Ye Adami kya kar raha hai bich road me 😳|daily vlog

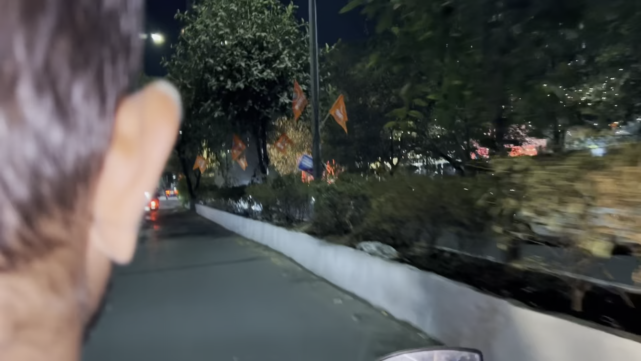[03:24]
तो हम आज निकल गए थे ऐसे ही जस्ट एक राइड मारने के लिए,
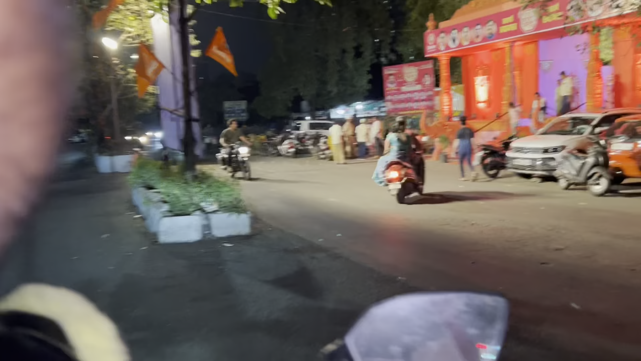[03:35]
यहाँ पे लगे हुआ था कुछ छोटा सा फेयर,